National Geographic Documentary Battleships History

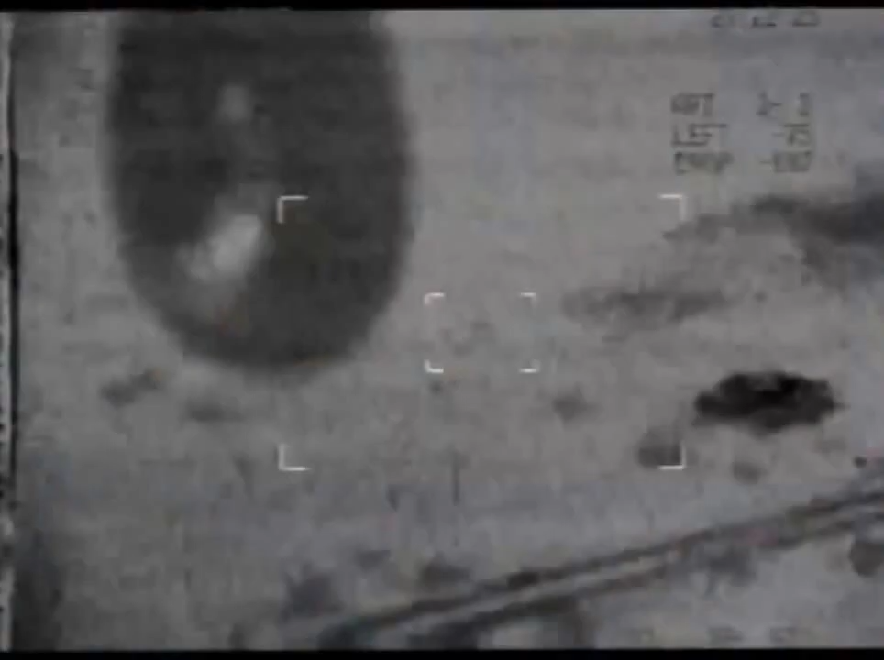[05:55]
Over the enemy target, the RPV sends pictures and coordinates back to the ship.
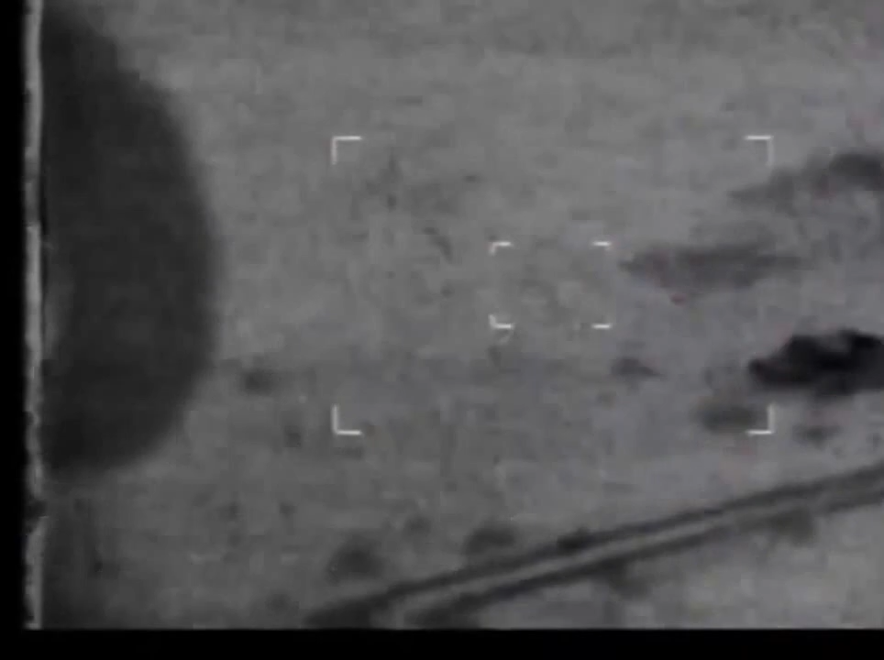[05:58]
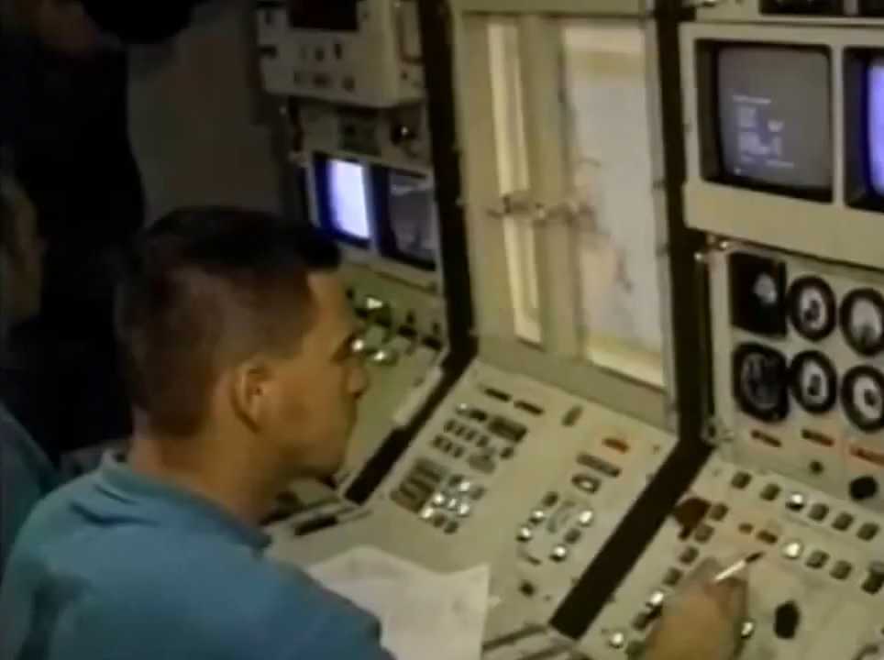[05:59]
The pictures are fed into the closed-circuit TV system.
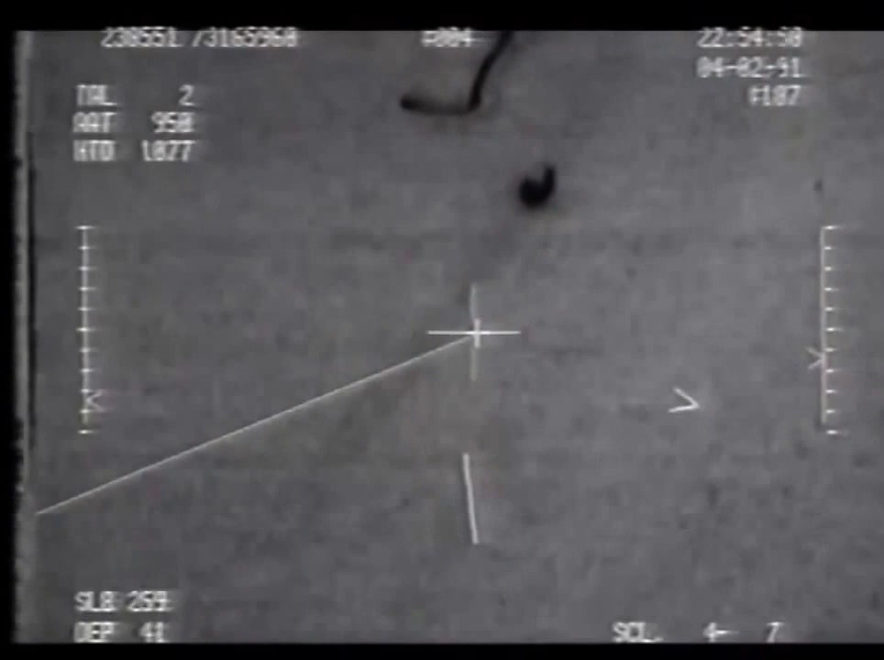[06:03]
An Iraqi food truck stops at a series of bunkers along a road.
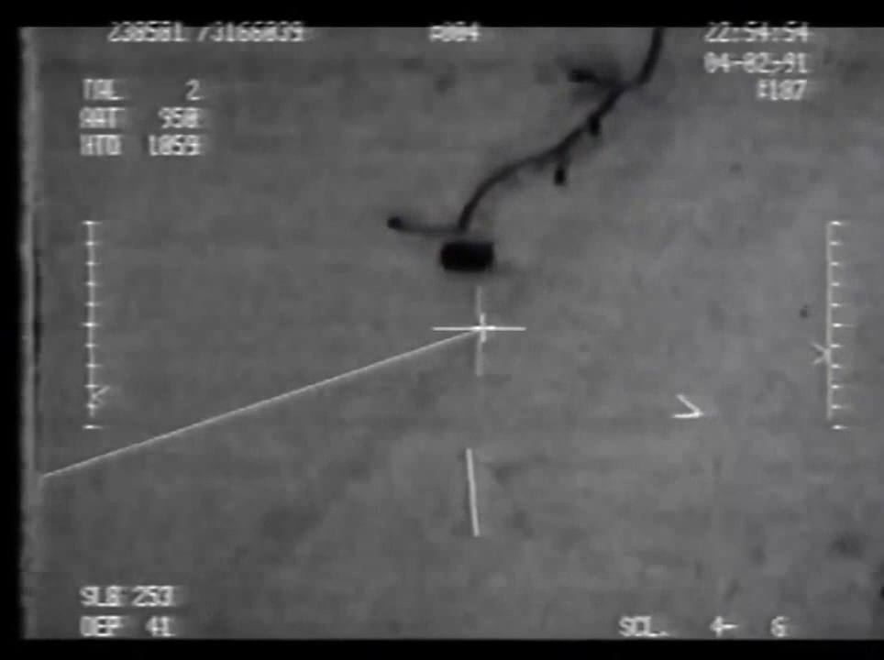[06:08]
It is spotted by the cameras of the unheard RPV, 1,500 feet above.
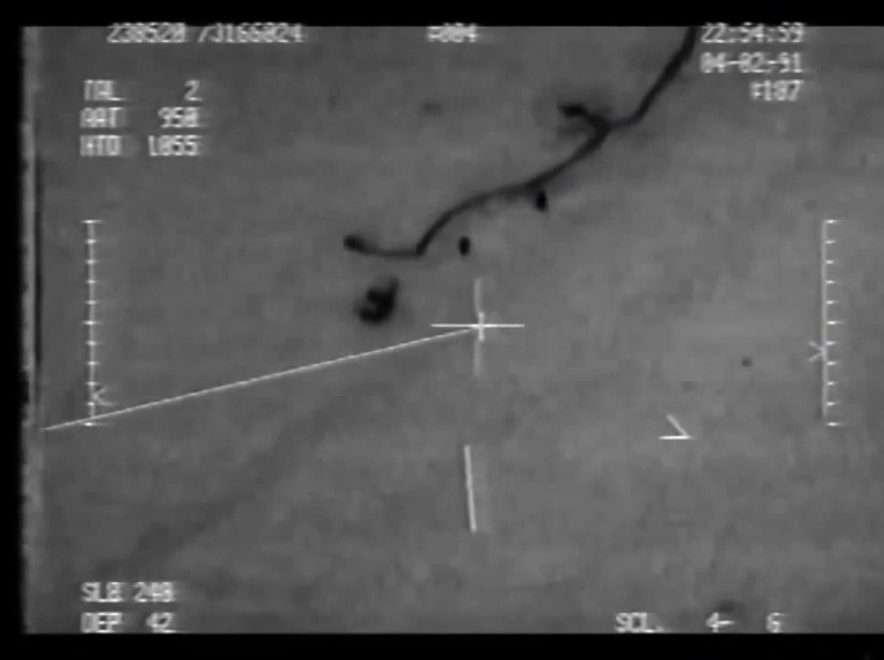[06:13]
The positions are fed into the Missouri's computer.
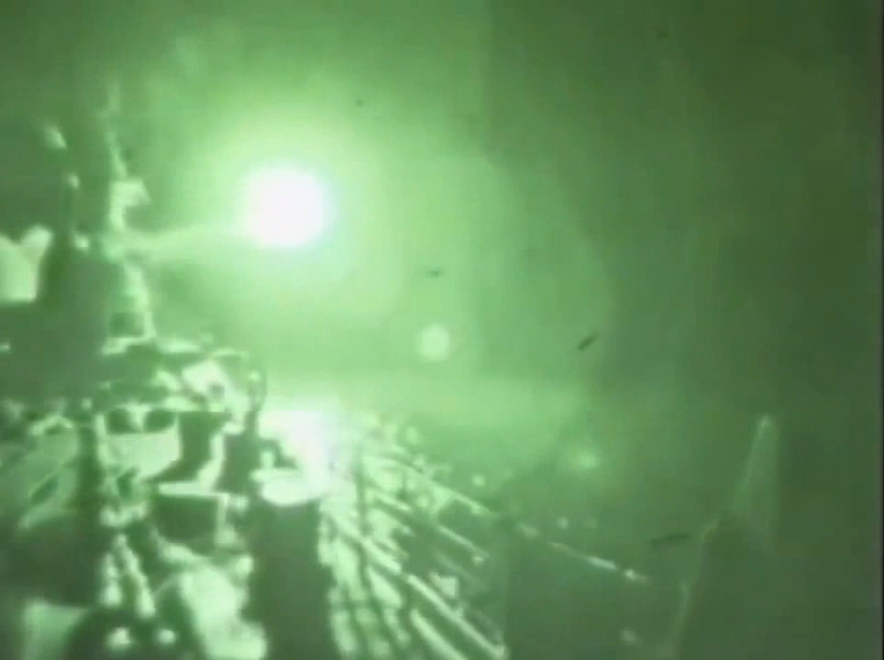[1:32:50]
From their decks, Tomahawk cruise missiles were launched at targets up to 800 miles away in Iraq and Kuwait.